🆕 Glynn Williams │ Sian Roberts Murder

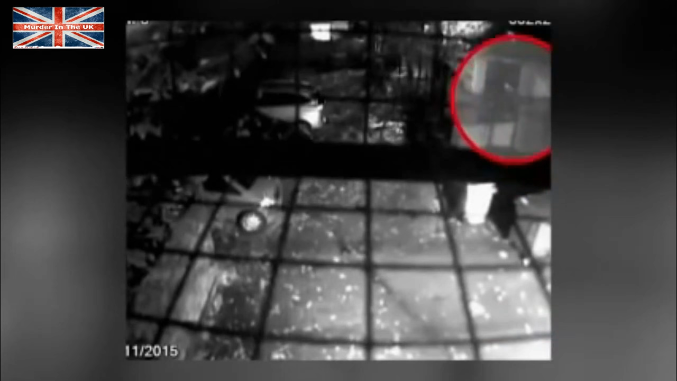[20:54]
When police watch closely, they see five people enter the house at 9:10 p.m., one by one.
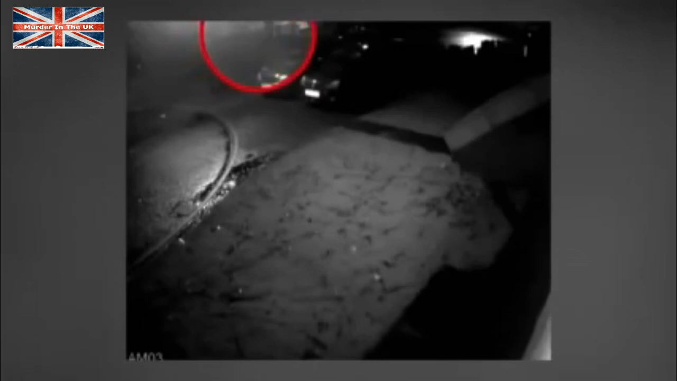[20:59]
But 5 hours later, only four people leave.